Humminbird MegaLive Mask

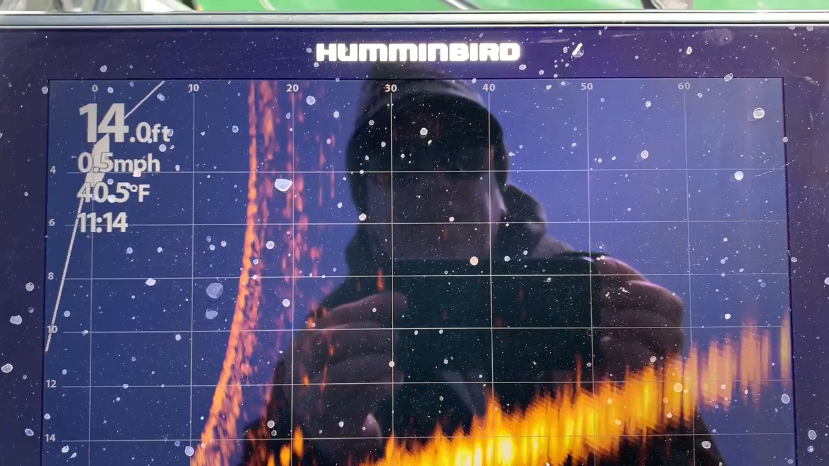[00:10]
On screen: depth 14.0 ft, water 40.5°F, speed 0.5 mph
out at about 60 feet and this particular
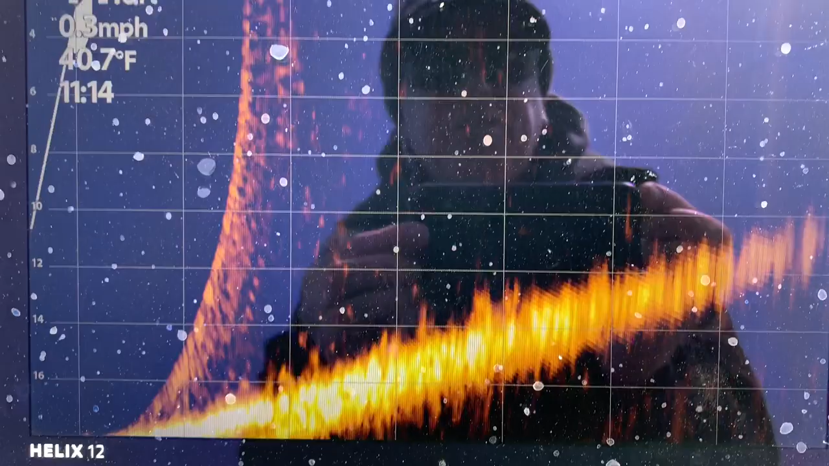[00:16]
On screen: water 40.7°F, speed 0.3 mph
school is 30 feet away and closer approximately.
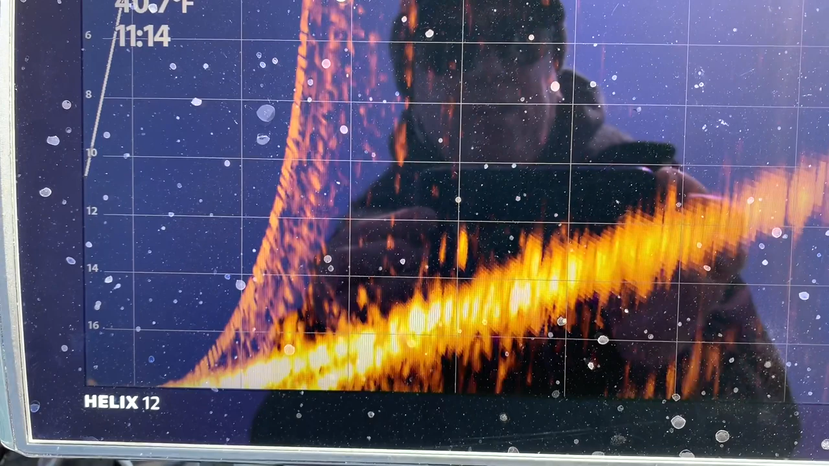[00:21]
The arc is sometimes referred to as a double image or a reflection of the surface of the water. Anglers who switch off in between forward down and landscape mode
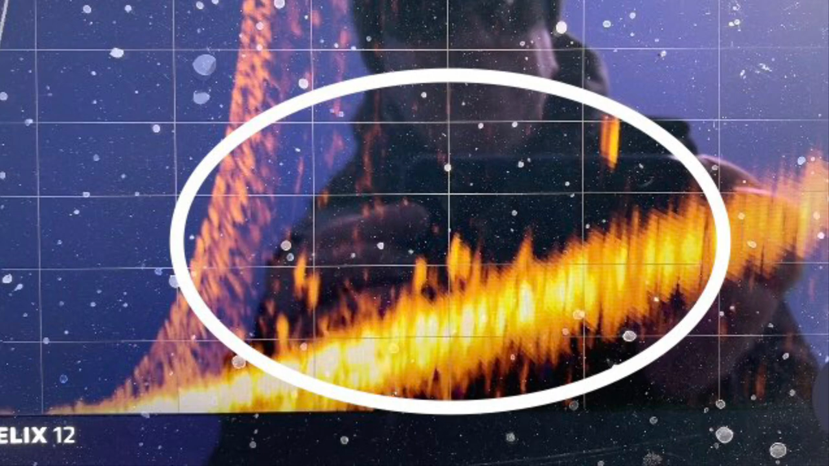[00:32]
may decide to not install the mask because you can still see the fish such as the jumbo perch highlighted here. Recently I have seen a lot of questions on the Humminbird forums about the Megalive mask and
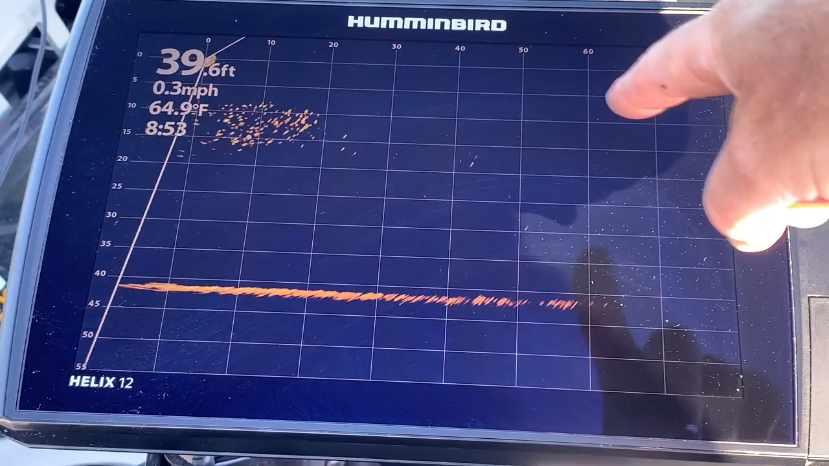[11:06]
On screen: depth 39.6 ft, water 64.9°F, speed 0.3 mph
we've got fish all the way out here to about 45 50 feet and you can see that there's quite a school underneath the boat right now in that
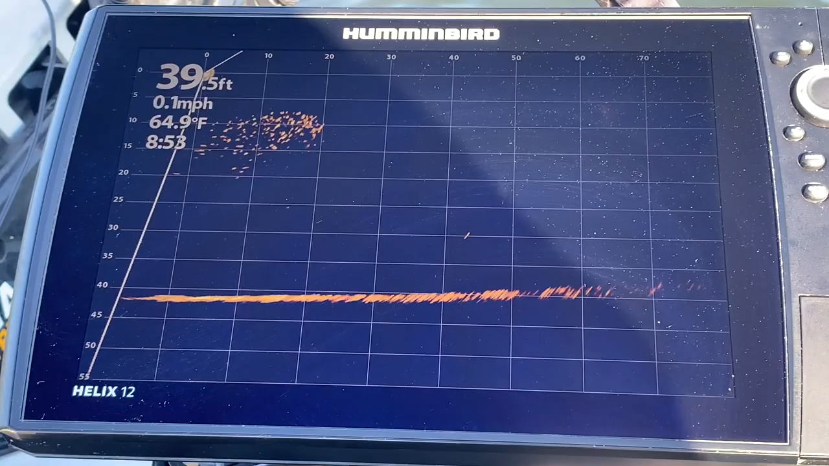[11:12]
On screen: water 64.9°F, speed 0.1 mph
10 to 15 foot range so great to see that the mega live mask is working and that is going to help those of you that have been dealing with that curve interference line
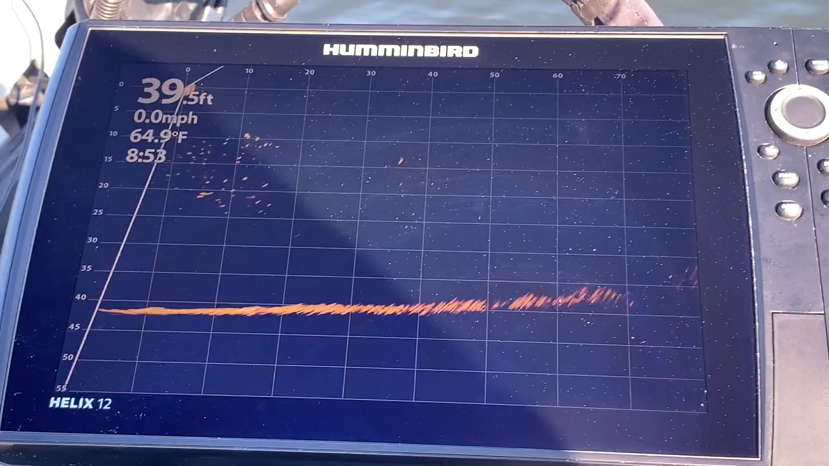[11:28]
On screen: water 64.9°F, speed 0.0 mph
it's pretty annoying so anyways uh definitely worth it when you are fishing shallower
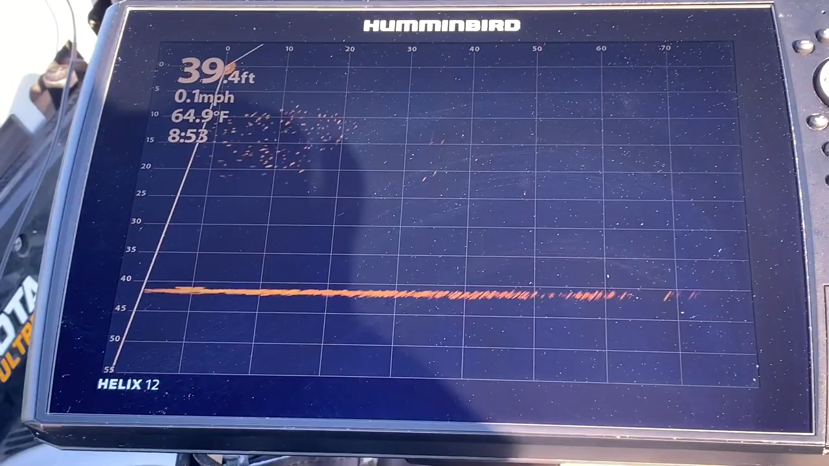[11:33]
On screen: water 64.9°F, speed 0.1 mph
water as you can see I'm in shallower water 5.2 feet and there's definitely no
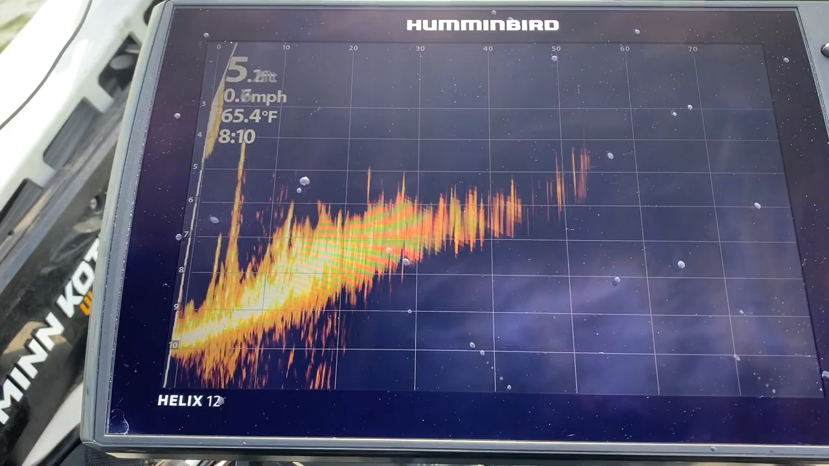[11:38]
On screen: water 65.4°F
arc there so that is gone and that is great it's definitely
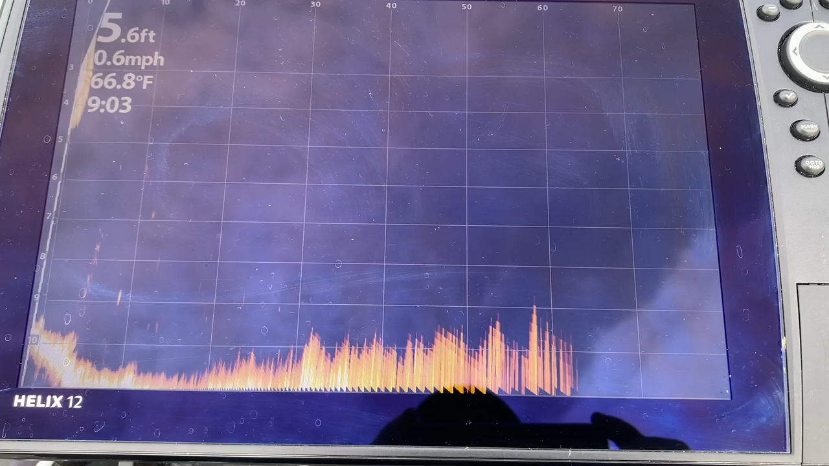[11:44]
On screen: depth 5.6 ft, water 66.8°F, speed 0.6 mph
great not having the arc right now it's shallow water and there's maybe the odd faint recollection of the arc but certainly nothing that
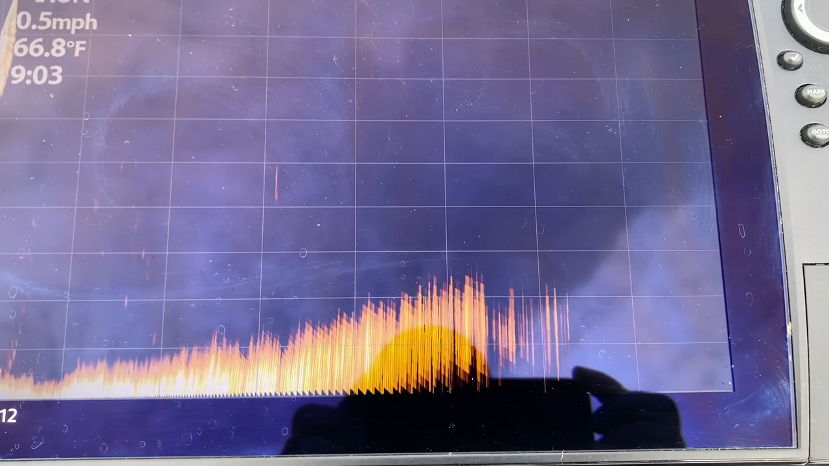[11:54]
On screen: water 66.8°F, speed 0.5 mph
is like it used to be before and if I scan
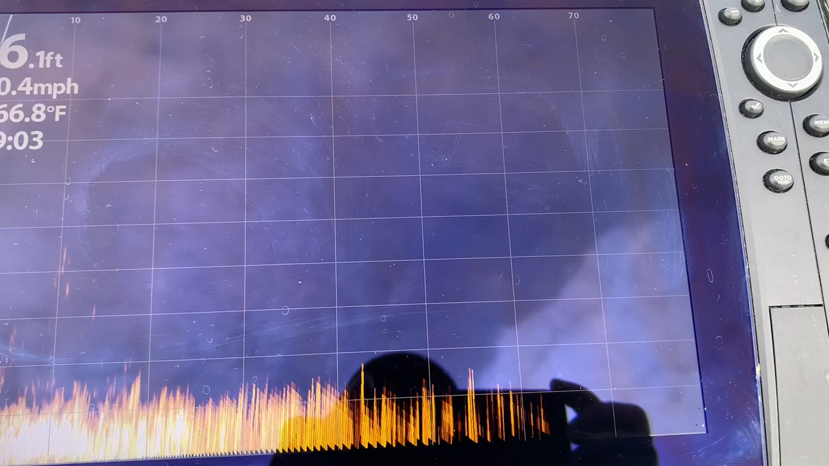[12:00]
my trolling motor there's a weed bed over there
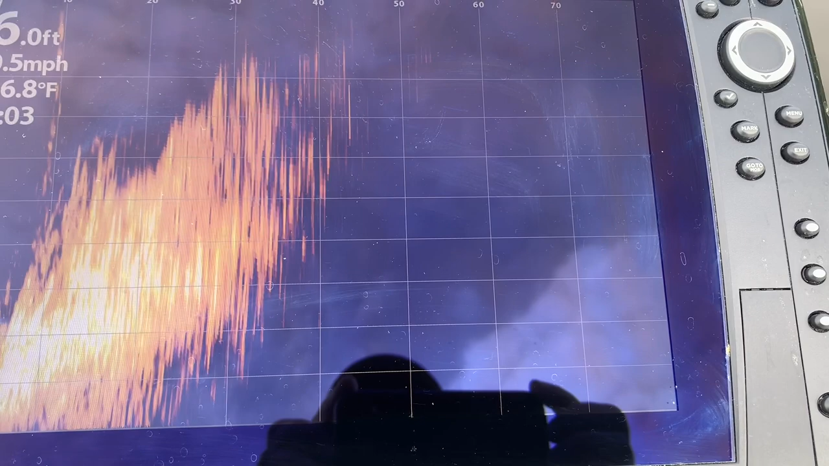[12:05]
and you see it comes up in the strands and then back here to open water so
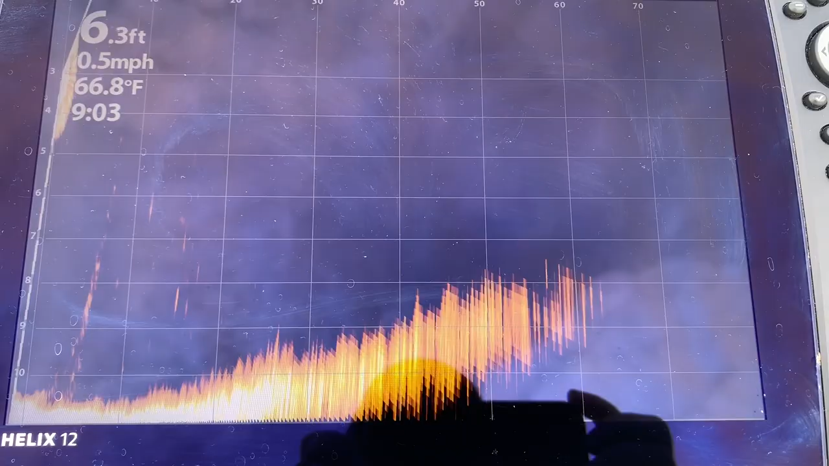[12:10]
On screen: depth 6.3 ft, water 66.8°F, speed 0.5 mph
definitely a nice clear here you can see a comparison between down imaging
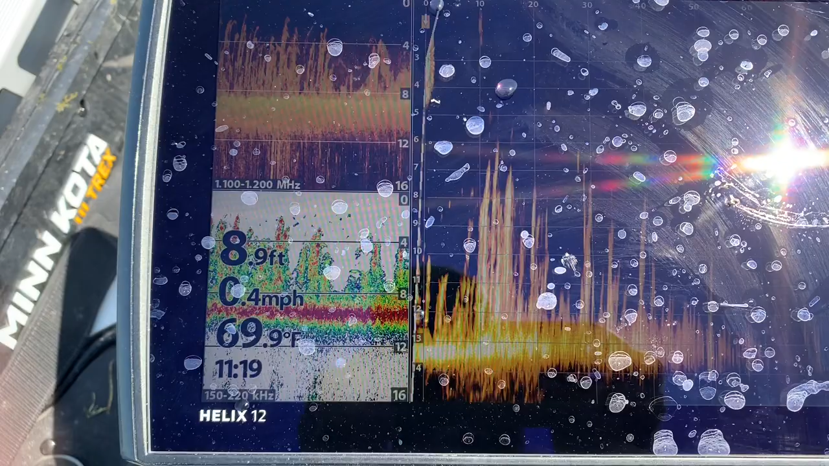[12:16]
On screen: depth 8.9 ft
mega live and 2d sonar and you can clearly see the
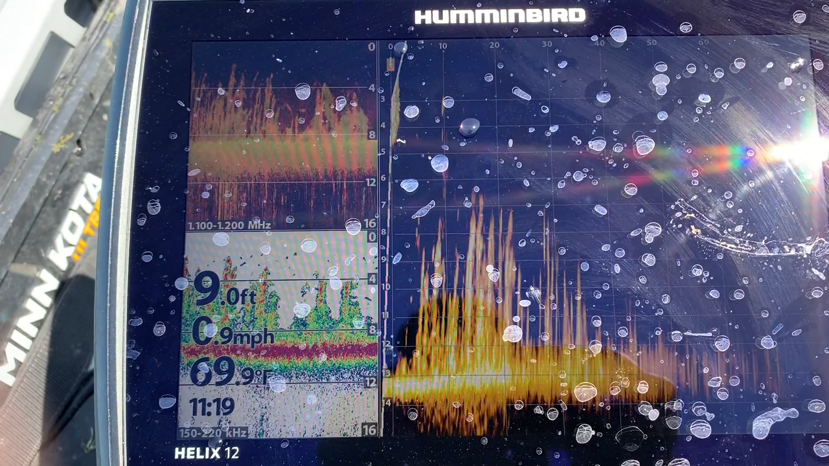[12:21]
On screen: depth 9.0 ft, water 69.9°F
weeds with the mega live as for the tournament the hummingbird mega live as well as my mega 360 and other hummingbird